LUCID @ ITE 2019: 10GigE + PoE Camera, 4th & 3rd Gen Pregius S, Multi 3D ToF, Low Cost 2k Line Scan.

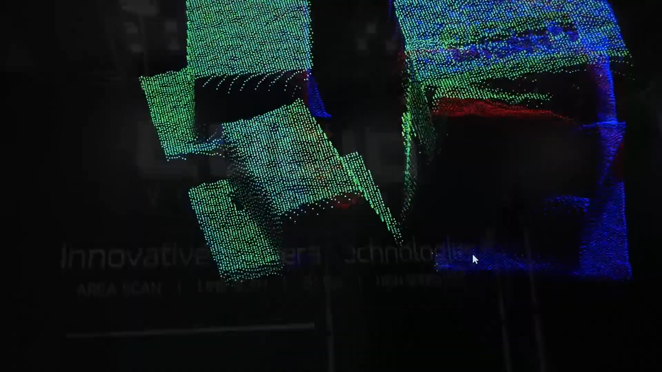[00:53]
Our third demo showcases our Helios 3D time-of-flight camera
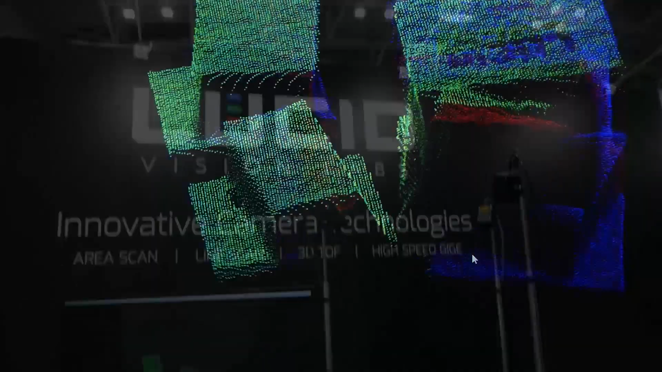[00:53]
and the ability to combine 3D depth data from multiple Helios cameras.